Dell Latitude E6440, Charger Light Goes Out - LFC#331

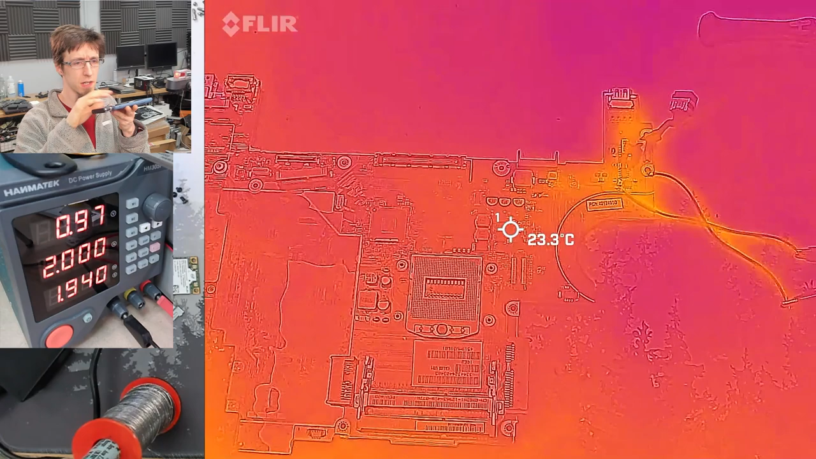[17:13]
On screen: spot 23.3°C
Well, we're actually running a volt. That's not so good. I would like to be a bit lower than that. We are at two amps though.
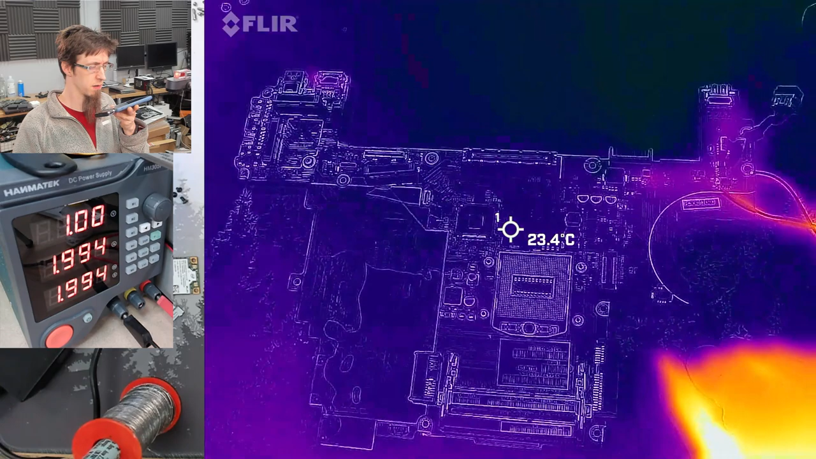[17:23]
On screen: spot 23.4°C
So, nothing heating up there. My wires are getting hotter because they're not very thick wires.
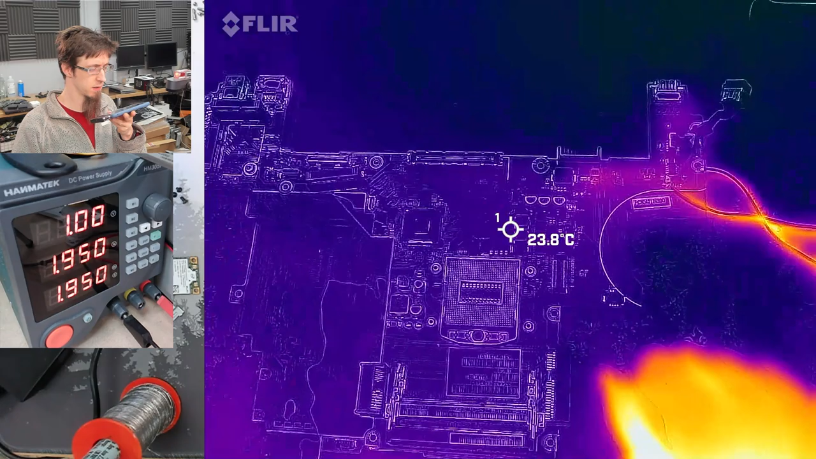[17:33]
On screen: spot 23.8°C
I don't think my jumper wires are thick enough. In fact, I've got major doubts that these wires are actually doing the job. That might be my problem.
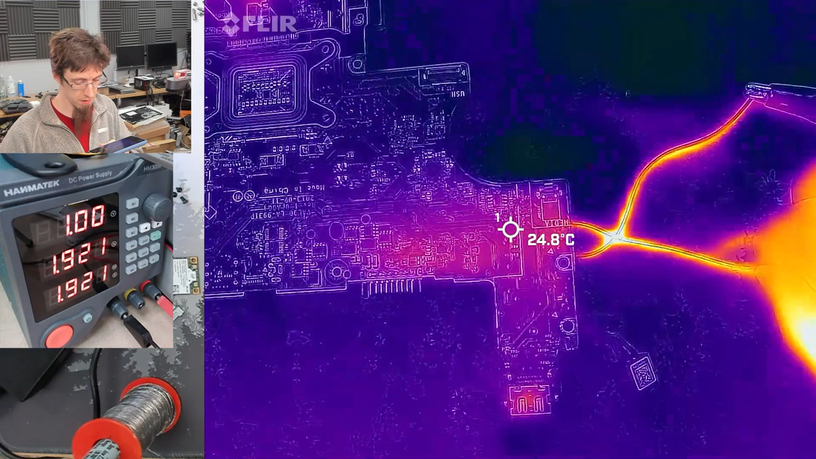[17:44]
On screen: spot 24.8°C
I'm going to try giving it three amps. It's not going to give me three amps because we're locked off at one volt. Oh, okay, I think my connection is bad. Right, we're all hooked up with some beefier jumper cables now.